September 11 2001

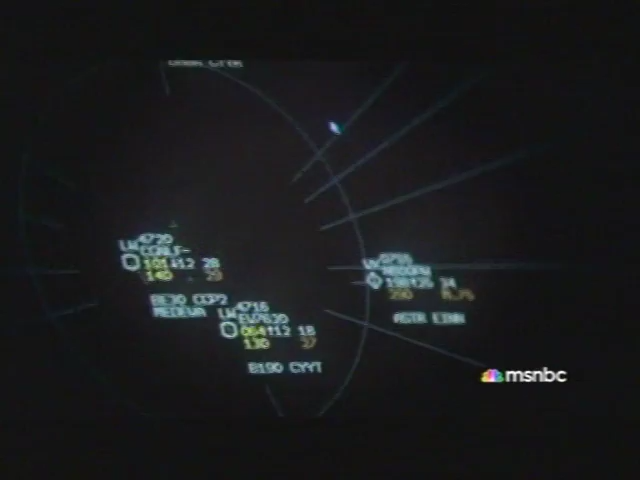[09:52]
Flight paths must be recalculated in three dimensions, accounting for speed, direction, altitude.
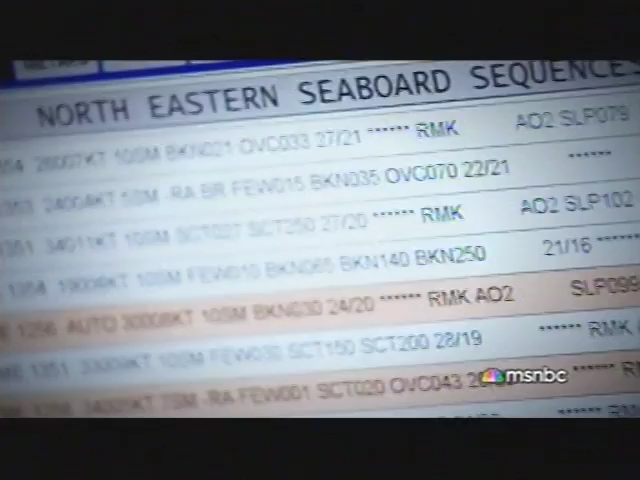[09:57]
Some planes are too heavy to land and must jettison fuel.
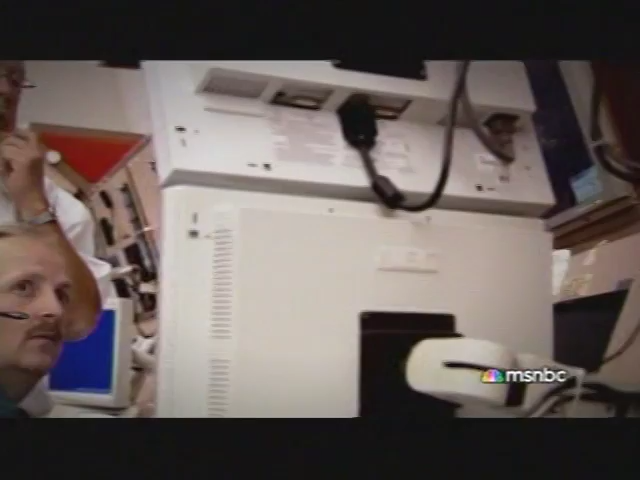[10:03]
The risk of collision is ever-present. This is an actual radar tape from that morning.
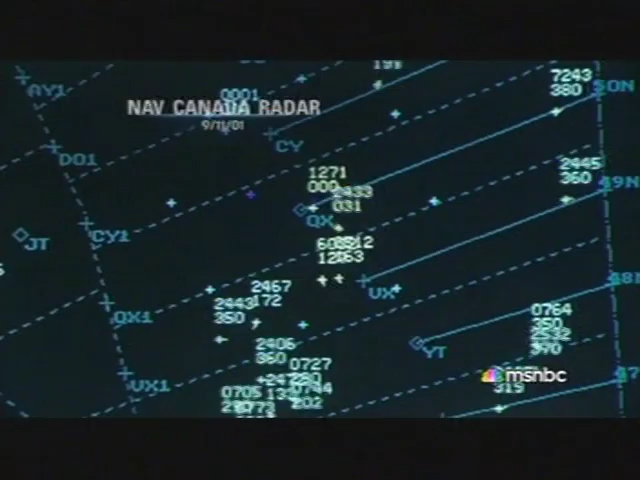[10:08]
Now you're starting to turn them toward Gander.
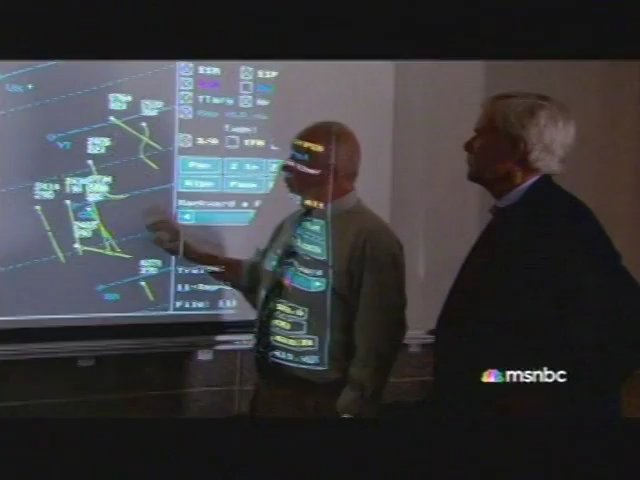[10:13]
Yes, we got the word, of course, and we had to peel them all northward into Gander, St.
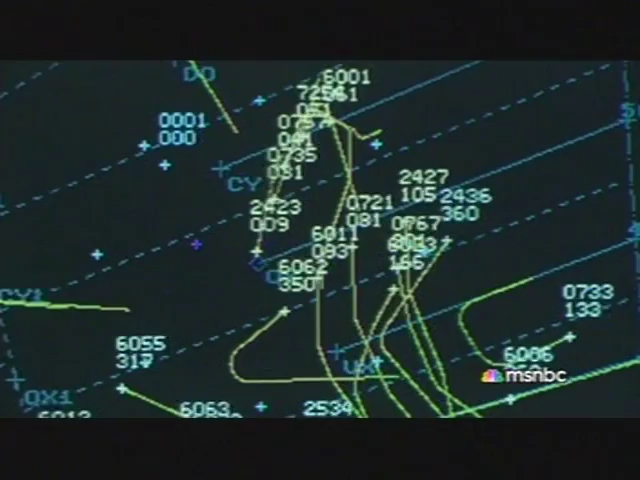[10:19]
John's, and Steed and Bull. Some of them knew there was activity going on in Kennedy and there was a crisis in American airspace.
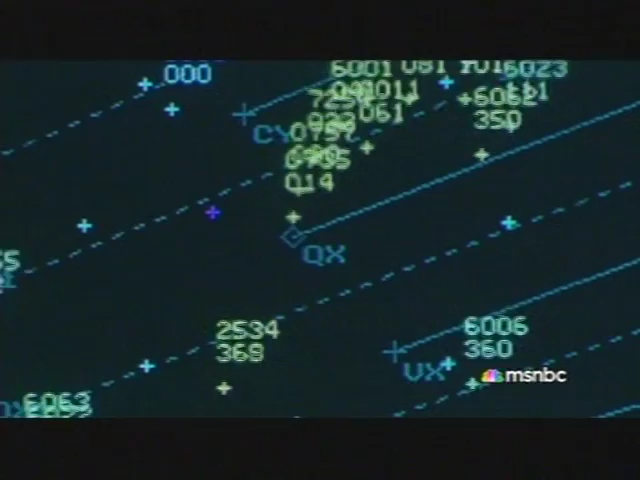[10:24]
Some of them didn't. We were telling them, look, you've got to land. They're saying, no, we're going on to Kennedy or Dallas or wherever. I said, no, you're not.